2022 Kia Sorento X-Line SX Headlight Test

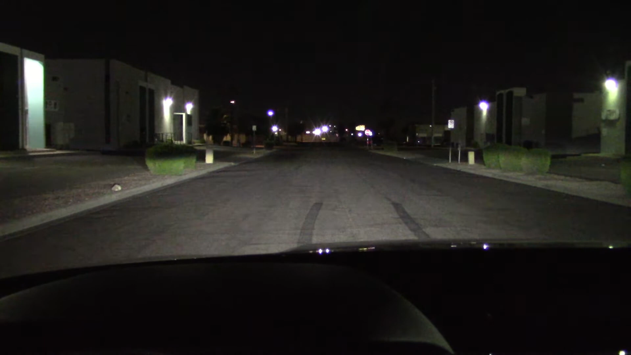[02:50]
Okay lighting up the street. Low beam. High beam. And you're in my way. Okay let's try that again. Low beam.
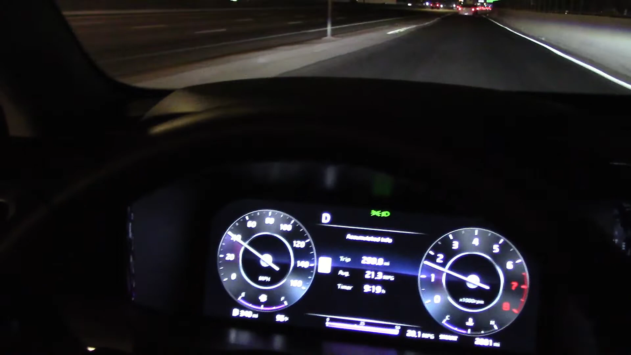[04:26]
And if you haven't seen this in my other videos there are cameras on the outside mirrors and when you turn on the turn
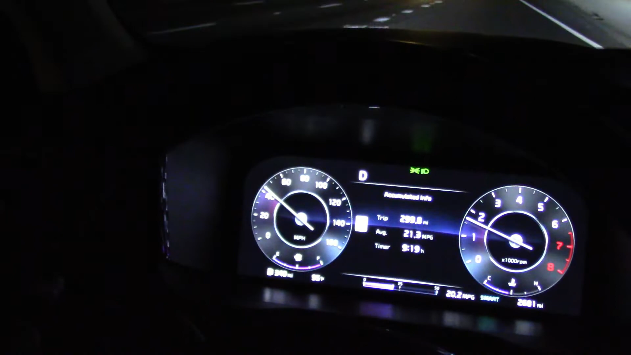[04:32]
signal you get to see what's beside you.
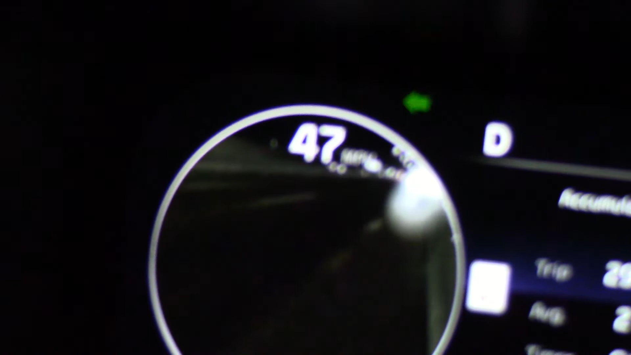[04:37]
Looks pretty good in the dark.
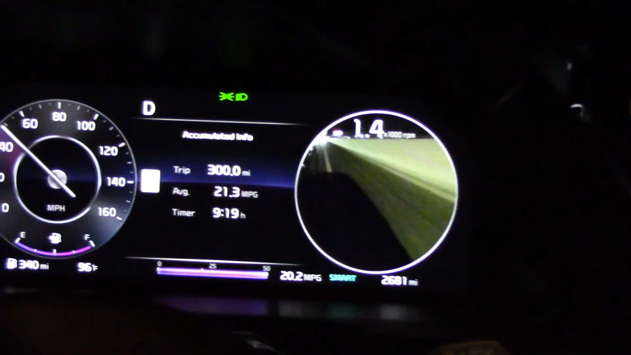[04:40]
There's the right turn signal.
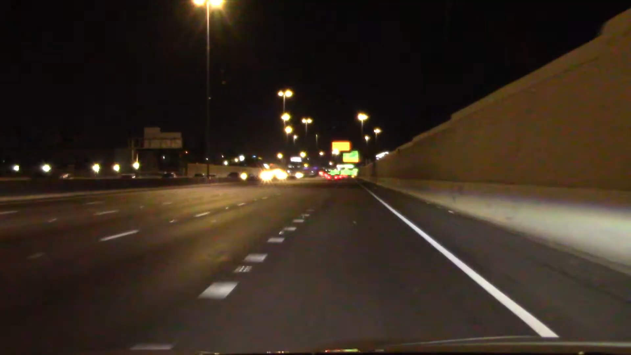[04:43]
And the headlights do pretty good at lighting up signs on the freeway as you can see. And they do a pretty good job when driving down creepy night neighborhoods. Don't want to run over any drunks out here.
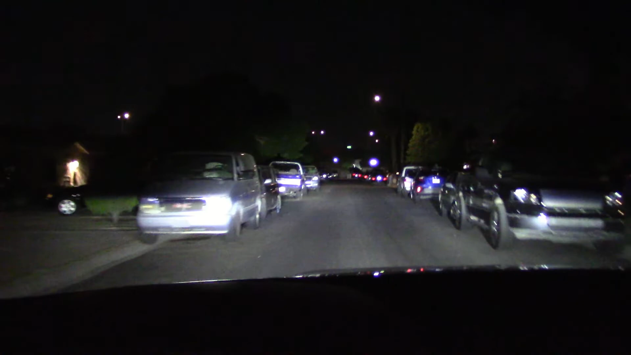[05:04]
There's plenty to run over tonight. There's a couple right there. Overall I rate the headlights pretty good and the entire night vision and night driving experience pretty good. No complaints on this vehicle. I give it a pass.